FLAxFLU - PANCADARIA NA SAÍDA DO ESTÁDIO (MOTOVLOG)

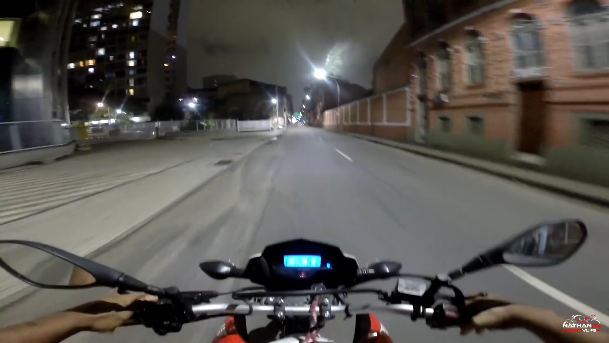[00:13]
O jogo ficou 1-1, mas o Flamengo perdeu. E mano, tô indo agora.
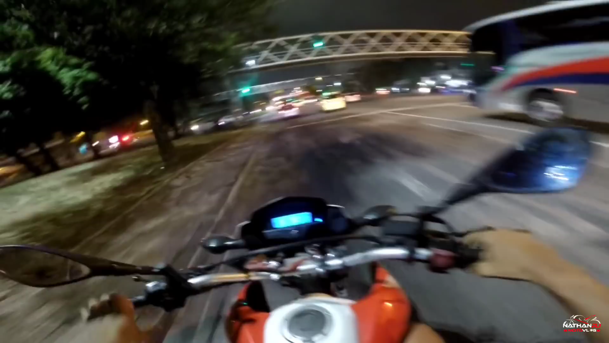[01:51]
Estamos chegando aqui agora no Maracanã. Rapaziada aí do Flamengo aí descendo.
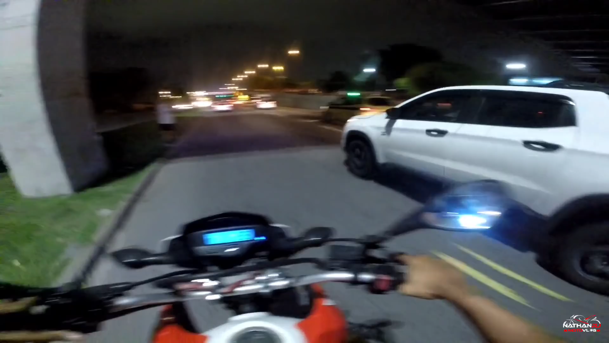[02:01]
Pessoal saindo. Maracanã colorido hoje. Maracanã hoje tá colorido. Tá colorido, tá colorido. Torcedores do Flamengo triste, abatido, normal, ninguém gosta de perder, né? Todo mundo calado, é foda.
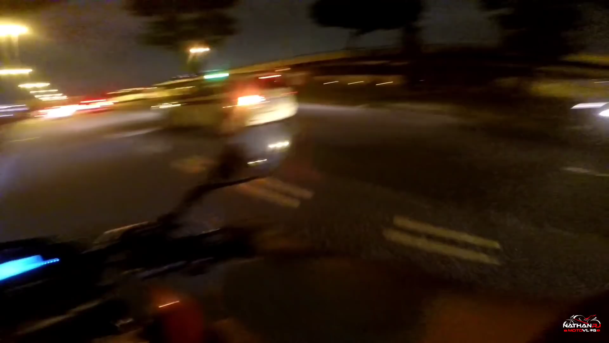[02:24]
É tenso, pessoal, é tenso, é triste.
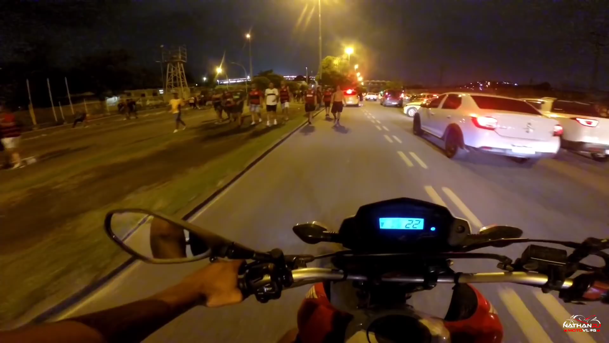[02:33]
Eita! Será que vai ter treta hoje, rapaziada? Será que vai ter treta? Será que vai ter? A gente sempre tem uma treta, a gente sempre grava uma treta, irmão. Sempre tem uma treta, sempre. Mano, olha aí pra vocês verem aí, ó. Geral indo embora pra casa, geral saindo.
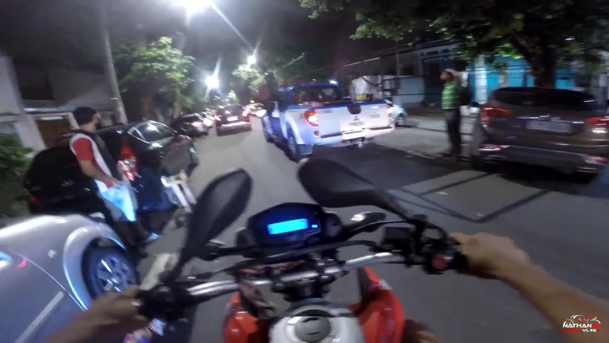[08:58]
Estamos seguindo aqui o carro da polícia. Não sei se deu algum caô. Vamos ver, vamos ver. Quem vem assim até pensa que eu sou fofoqueiro, mas o que é que eu não faço pro conteúdo? Caralho, se vocês viram o vídeo passado aí do canal, mano, eu joguei a minha... Joguei minha...